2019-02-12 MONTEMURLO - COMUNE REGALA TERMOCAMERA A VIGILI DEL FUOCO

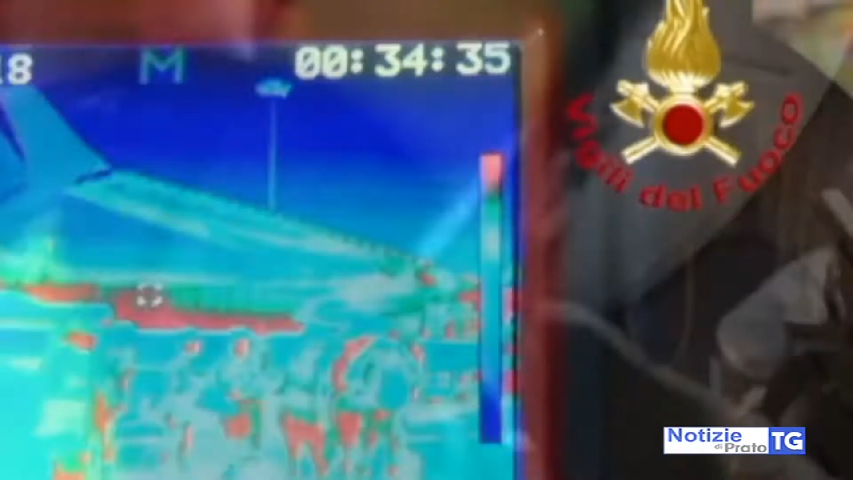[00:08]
strumento che permetterà di muoversi in sicurezza anche in ambiti ad alta densità di fumo,
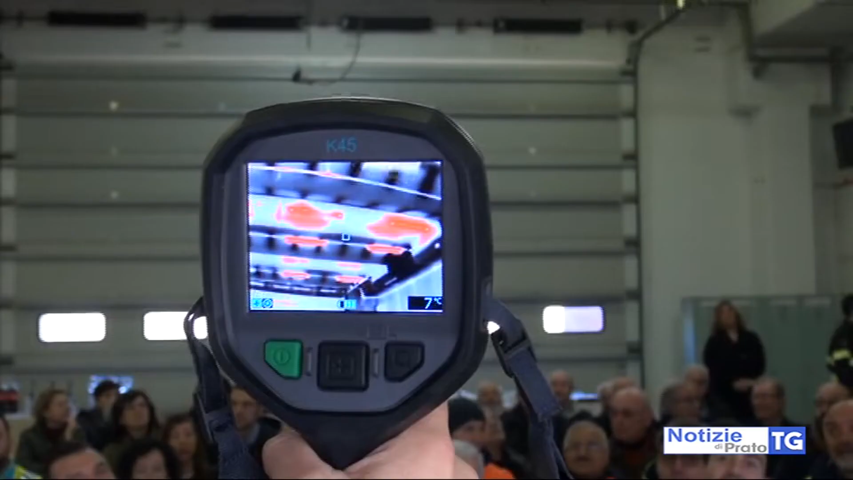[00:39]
dovrà servire per la sicurezza delle persone e anche degli operatori,